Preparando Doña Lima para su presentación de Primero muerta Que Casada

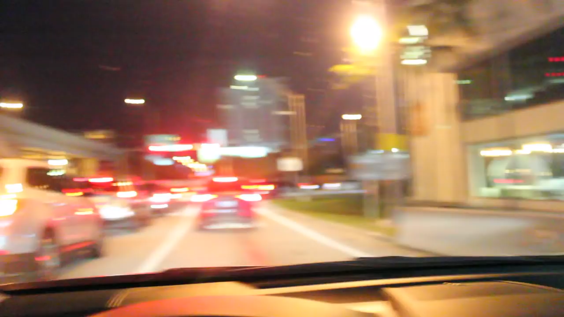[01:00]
Ya estamos llegando. Probamos bastante, ya estamos aquí en Wynwood. Como ven, está bastante concurrido. Esperamos que toda esta gente yendo para la función de la Lima. Hoy tenemos función especial.
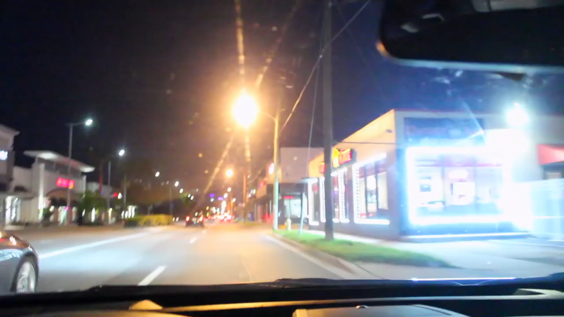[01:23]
Para los que no sepan, esto es Wynwood, son las calles de Wynwood.